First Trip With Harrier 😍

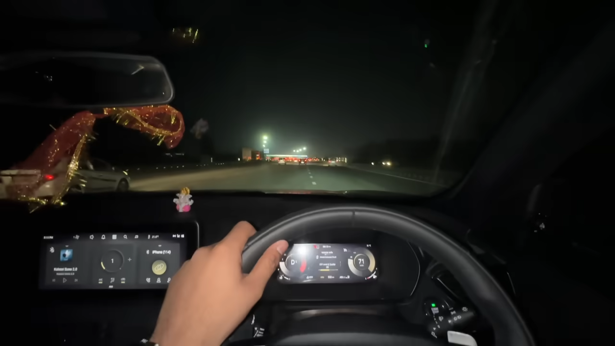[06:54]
सामने आ गया है भाई टोल मेरठ एक्सप्रेसवे का, यहीं से एग्जिट है लगभग 12-13 किलोमीटर आगे।
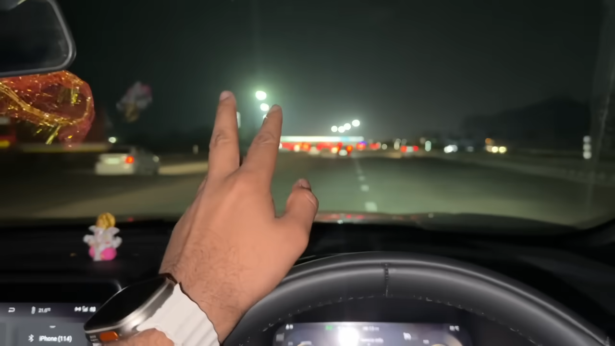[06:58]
बट अभी इसका मैंने फास्टैग चेक किया ना, मतलब रिचार्ज करने के लिए, क्योंकि इसका फास्टैग जब हमारे पास आया था वो सीधा कंपनी से ही आया था, मतलब टाटा वालों ने दिया था।